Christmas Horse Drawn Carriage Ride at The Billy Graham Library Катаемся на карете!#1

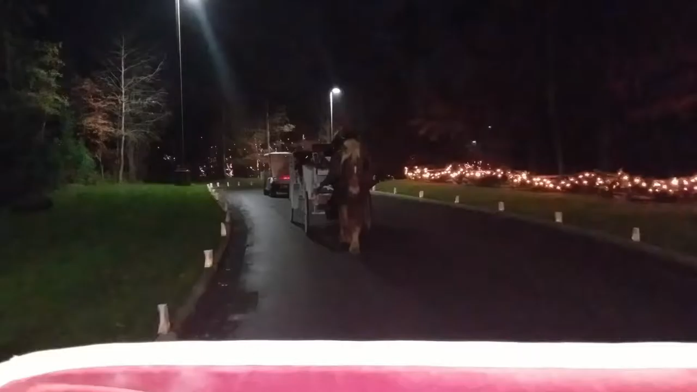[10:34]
Вот сзади нас еще такая карета с лошадкой едет, да?